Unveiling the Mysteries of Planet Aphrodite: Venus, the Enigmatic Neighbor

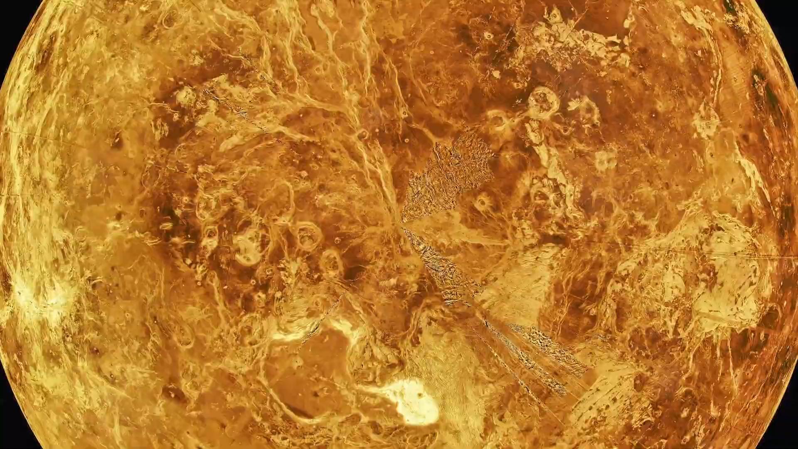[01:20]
The planet's surface is marked by expansive lava plains and large volcanic structures with Maxwell Montes standing tall as the highest mountain on Venus.